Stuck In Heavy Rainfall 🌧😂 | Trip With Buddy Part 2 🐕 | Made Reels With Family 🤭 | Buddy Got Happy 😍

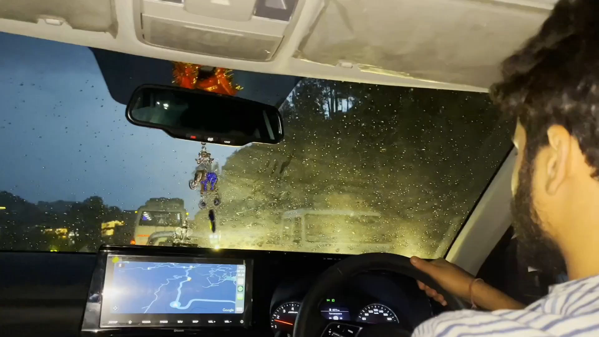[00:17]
बारिश लग गई है, जो मैं चाहता था वो हो रहा है।